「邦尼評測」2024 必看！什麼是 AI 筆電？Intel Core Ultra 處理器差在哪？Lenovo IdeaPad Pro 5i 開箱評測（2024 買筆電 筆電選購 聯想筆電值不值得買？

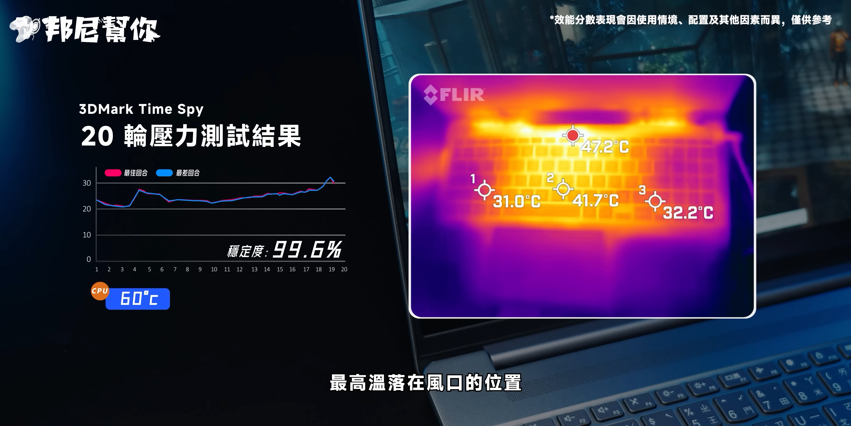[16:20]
On screen: max 47.2°C
2 度左右按鍵區域都不超過 30 度在發熱控制上沒問題我們也實測在極致效能模式下的風扇全速音轉大概落在 64.